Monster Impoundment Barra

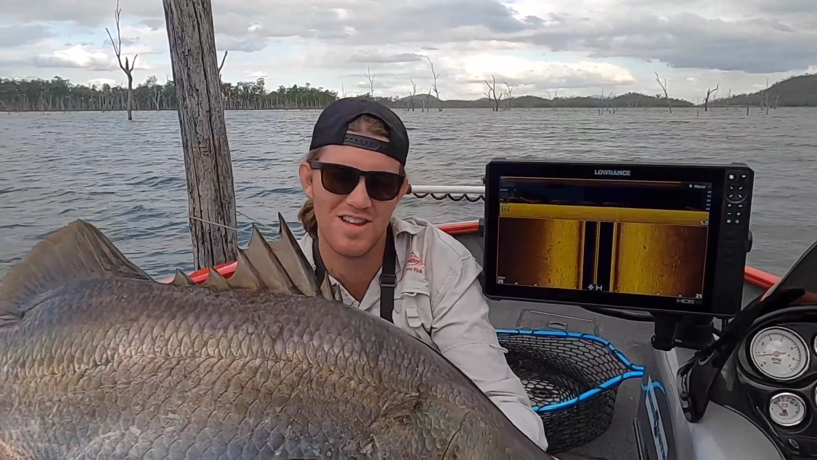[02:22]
Just banged a big barra. Sitting underneath this. Look at them under there. 94. Not a bad start.
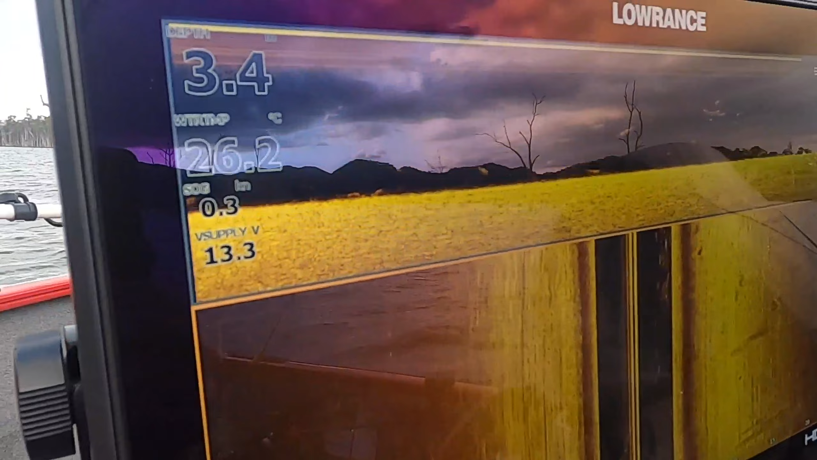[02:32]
On screen: water 26.2°C
If you have a look at that there, sitting in 3.4 metres of water, and there is just barra coming in from fucking China.
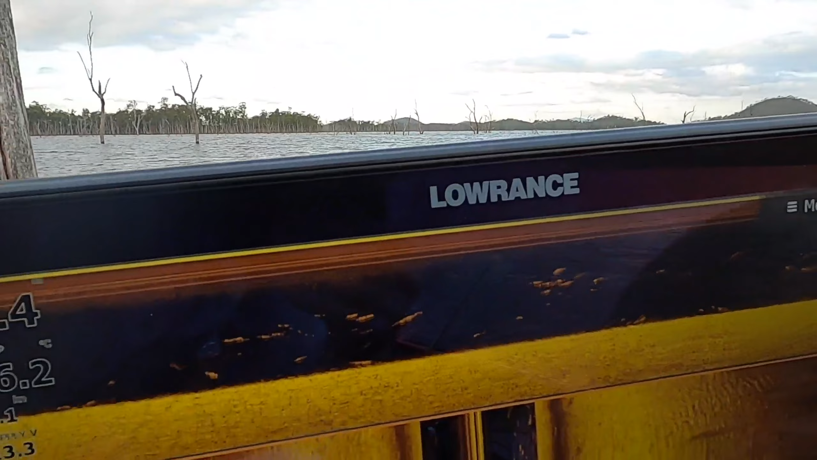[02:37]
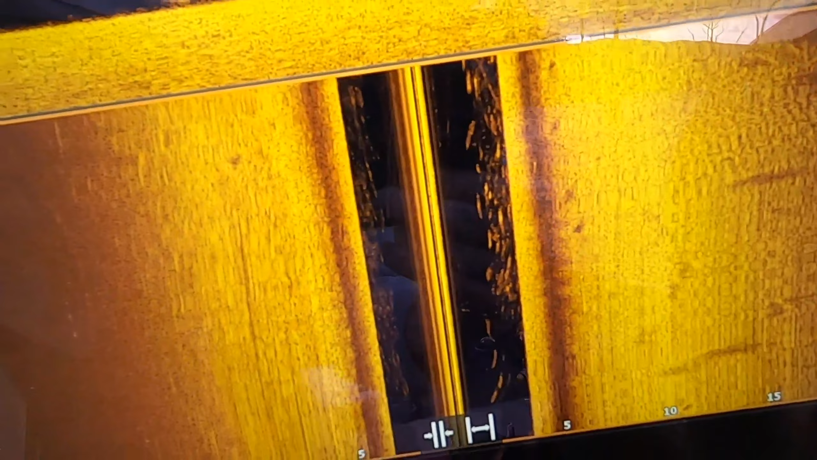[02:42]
Full stacked up on each other. Bang two so far, two from two.
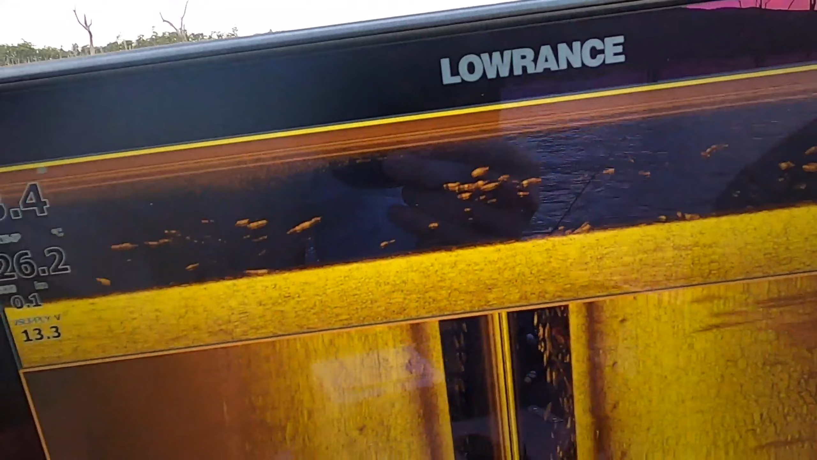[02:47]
Let's see if we can't get a few more. Filming for the rest of the day.